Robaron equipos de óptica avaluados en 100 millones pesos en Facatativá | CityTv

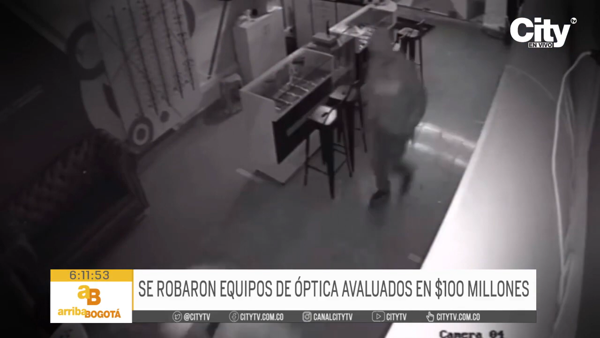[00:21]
Uno de ellos tiene el martillo en sus manos con el que rompe las puertas del local e ingresan. El robo dura aproximadamente 30 segundos.
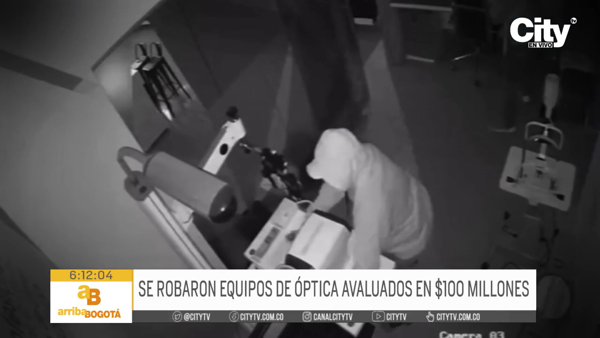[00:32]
Los ladrones van directamente hacia un equipo que vale varios millones de pesos. Llevamos con este local apenas un mes en Facatativá.
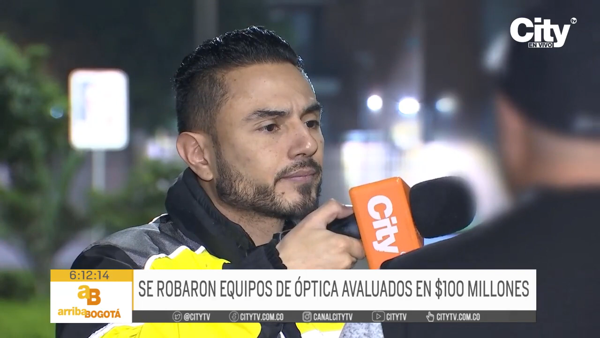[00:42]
Los equipos que nosotros tenemos son de última tecnología, equipos avaluados más o menos en un total de 100 millones de pesos. Uno de los equipos que se ve en los vídeos que es por el que van específicamente es un equipo que tiene un costo de 60 millones de pesos. Luego del robo a los sujetos, los espera otro cómplice en un vehículo particular.
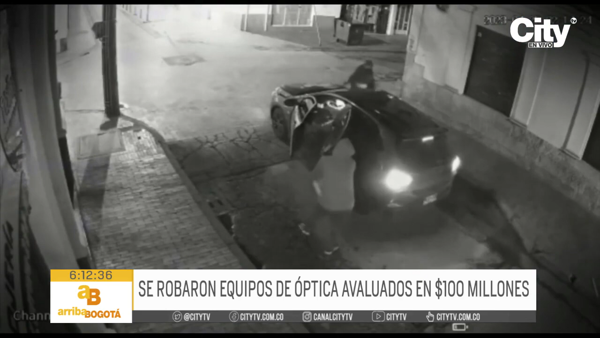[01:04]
Según la víctima, los bandidos podrían vivir en Bogotá, pues en las cámaras se observa que tomaron ese camino. Salen, se suben al vehículo y en otras cámaras se logra ver que salen de Facatativá con dirección a Bogotá.